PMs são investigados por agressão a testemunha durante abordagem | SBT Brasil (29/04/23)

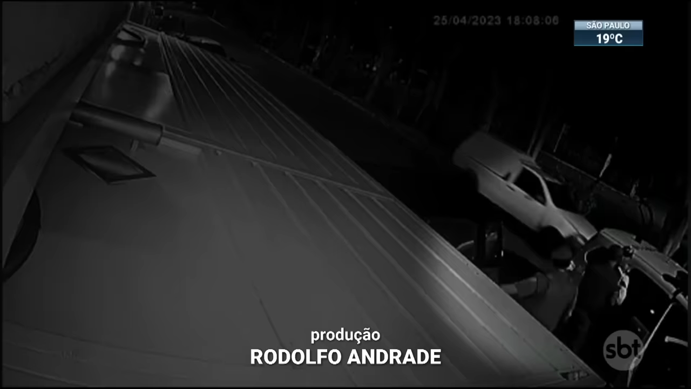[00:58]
O homem abordado coloca as mãos para cima e parece argumentar com o policial.